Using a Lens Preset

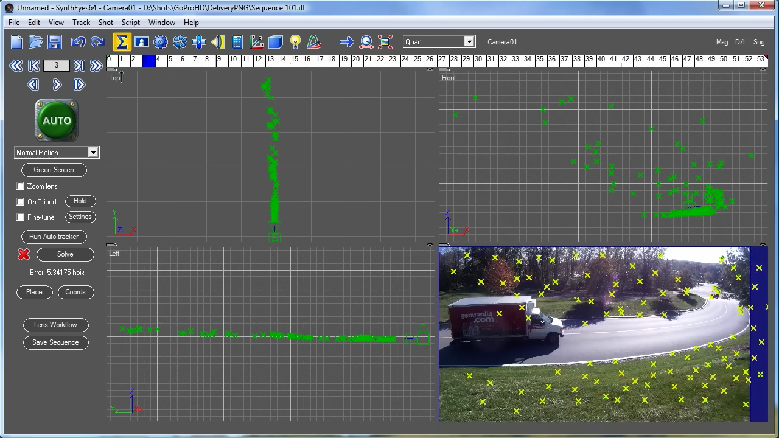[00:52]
So this isn't really a particularly useful solution, even though it's okay. And the reason is that it's getting corrupted very, very badly by the lens distortion from this GoPro camera.
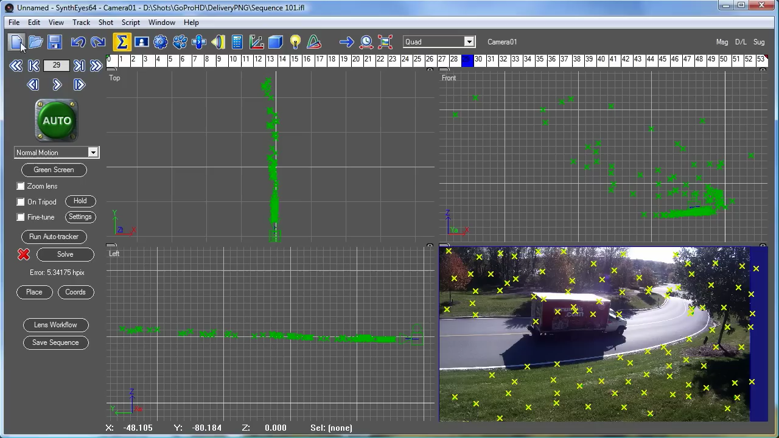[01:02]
And this is in R5 mode, I'll point out. So let's go take a look at a GoPro calibration sequence.
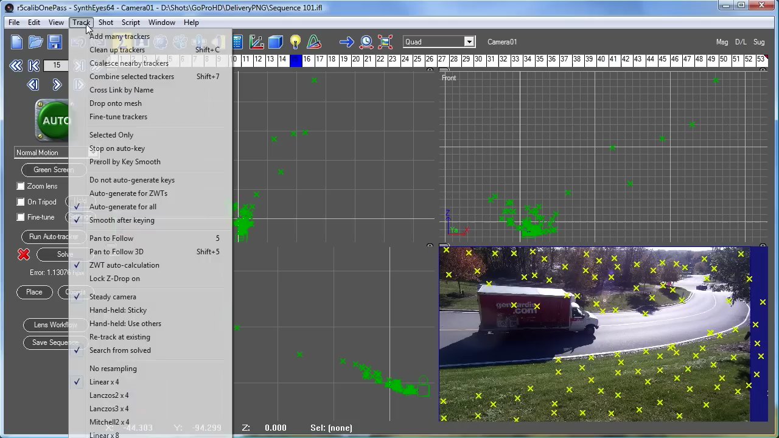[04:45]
Let's do a tracker cleanup on it. There are a couple other trackers that are a little problematic also.